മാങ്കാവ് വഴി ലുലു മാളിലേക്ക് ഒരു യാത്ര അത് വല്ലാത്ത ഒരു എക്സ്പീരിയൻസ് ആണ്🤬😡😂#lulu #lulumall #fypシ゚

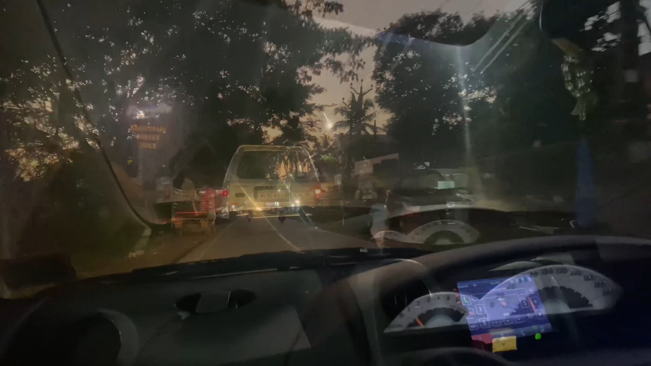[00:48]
പിന്നെ അനിയത്തിയൊക്കെ ഉണ്ടായതുകൊണ്ട് പിന്നെ കാർ എടുത്ത് പോയി. മീൻചന്ത് അങ്ങോട്ട് കഴിഞ്ഞപ്പം സ്റ്റാർട്ട് ചെയ്തതാണ് ബ്ലോക്ക്.
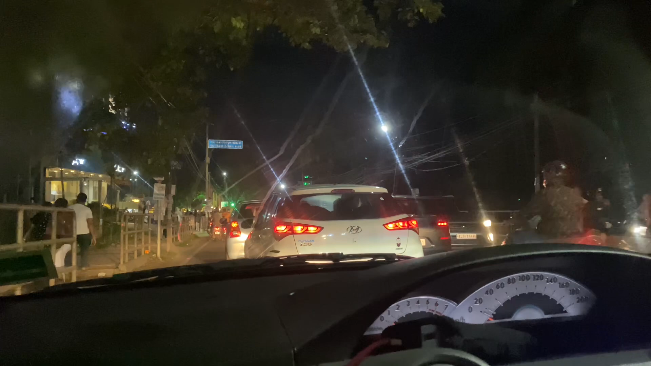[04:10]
ഒരു മണിക്കൂറത്തെ ബ്ലോക്കിനൊടുവിൽ നമ്മൾ ലുലു മാളിലേക്ക് എത്താനായി. നീൻ്റെ ഉള്ളിൽ കയറി. നിങ്ങൾ പറഞ്ഞ ഇത് പാർക്കിംഗ് ഇല്ലെന്ന് പറഞ്ഞാൽ എന്ത് ചെയ്യും? എന്ത് ചെയ്യും? ഓക്കെ ബൈ. എന്റെ കാറോ?